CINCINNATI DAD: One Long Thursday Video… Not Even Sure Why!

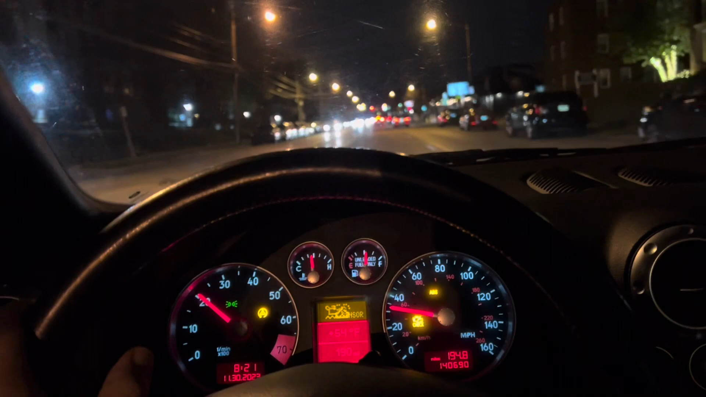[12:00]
then of course this little strip was the UDF but now it's a dry cleaner because they moved the UDF to have a bigger spot on the corner up here which of course used to be a gas station and it is still a gas station all right enough of the scenic tour we never approach well that's kind of cool I like it what they're doing we never approach the church from the front